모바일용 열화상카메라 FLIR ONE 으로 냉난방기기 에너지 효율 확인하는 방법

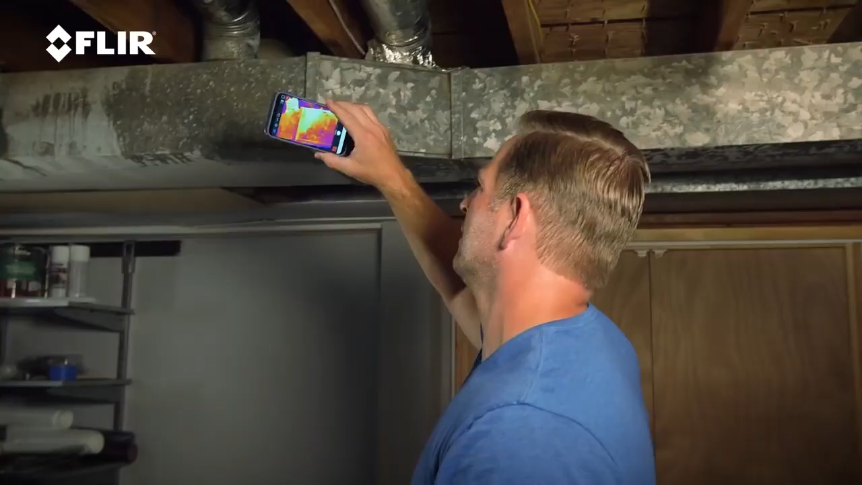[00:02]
Hey, I'm Jason Cameron, licensed contractor and television host.
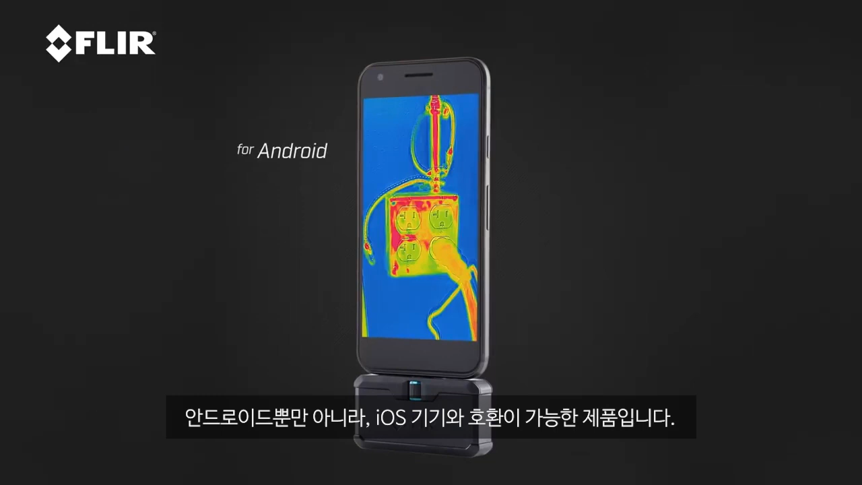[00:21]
Android or an iOS, either one works.
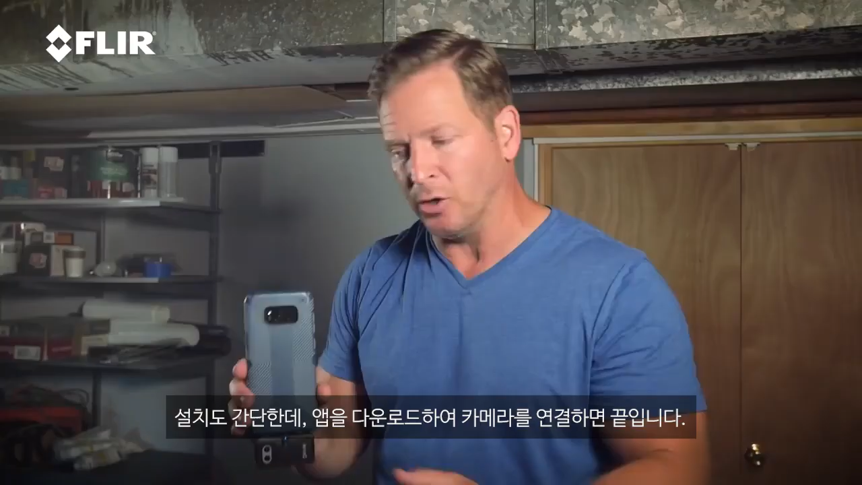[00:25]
You just download the app, you plug it in, and you're ready to go, and you have a thermal imager, which is what you can see right there. So what I'm doing is I'm just scanning the ductwork downstairs, and anybody can do this.
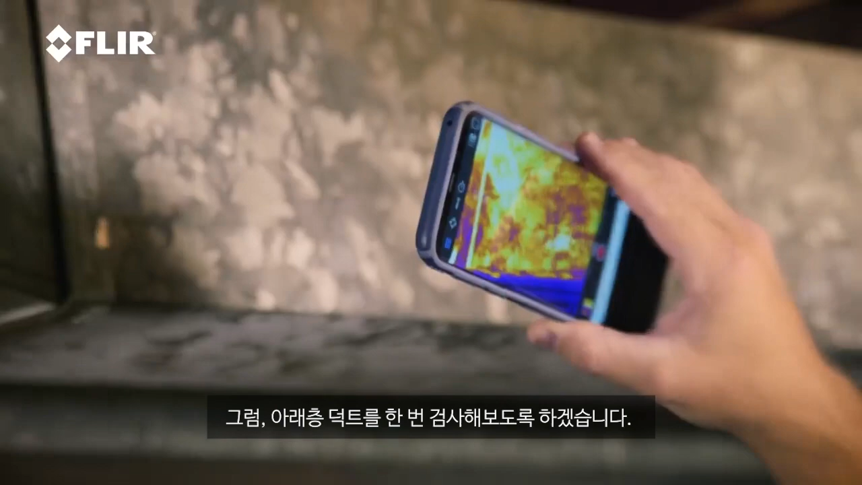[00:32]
Homeowners, because you're the one losing money if you're losing the cooling or the heating that's coming out of the ductwork. So as I scan this, what I'm looking for is a really bright area,
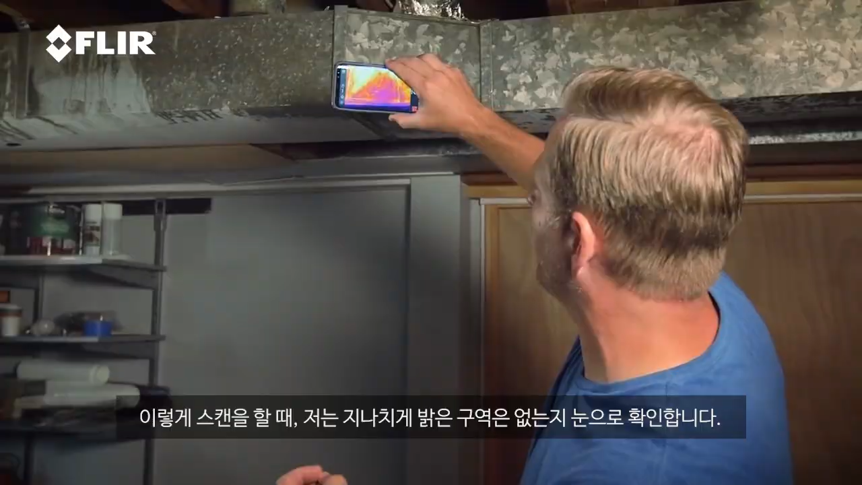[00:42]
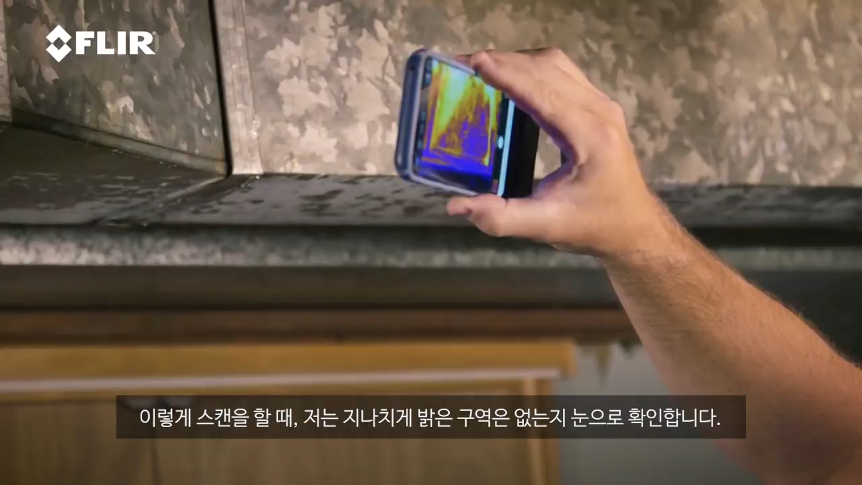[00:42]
and what you can see when I come up is right there, you can see that really hot spot, right?
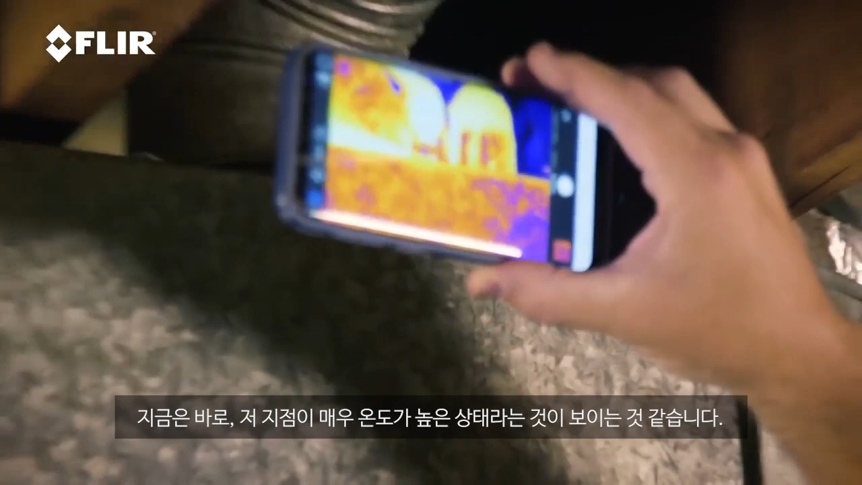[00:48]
That's where I'm, because the heat is on right now, and that's where I'm losing heat.
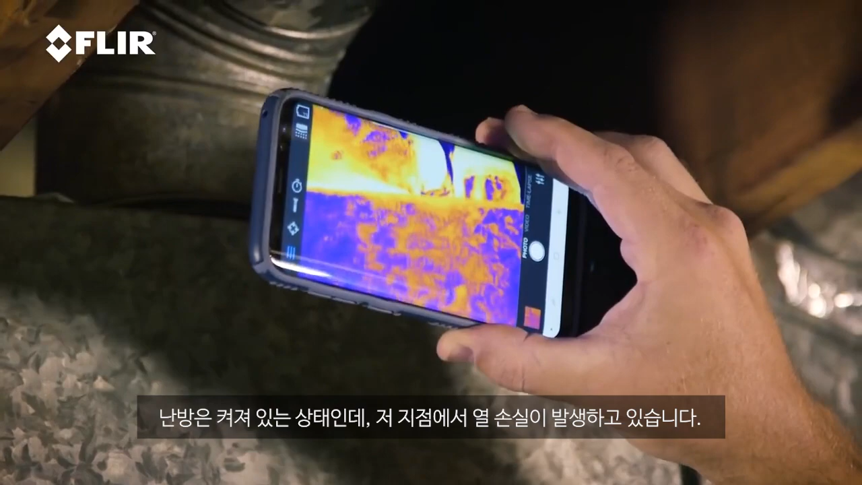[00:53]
And if I'm losing the heat down here, I'm not getting it where I want it, which is upstairs. A simple solution to that.
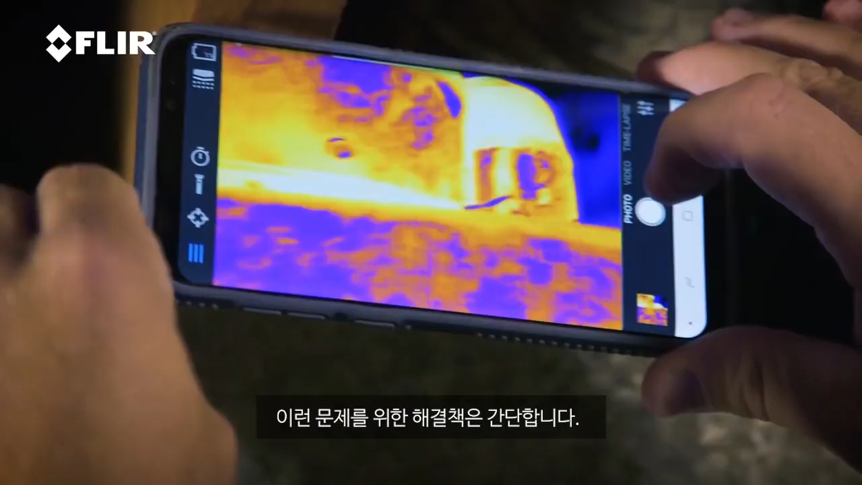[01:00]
So now that I've used my thermal and I've addressed the problem, I've located the issue.